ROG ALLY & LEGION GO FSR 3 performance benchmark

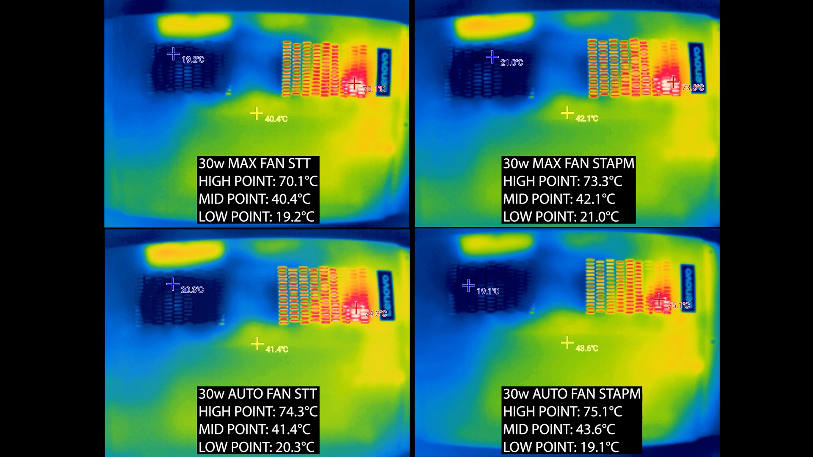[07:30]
video testing these stapium got the upper hand with the cost of a minimal skin temperature increase also in this test tapium performs a tad higher than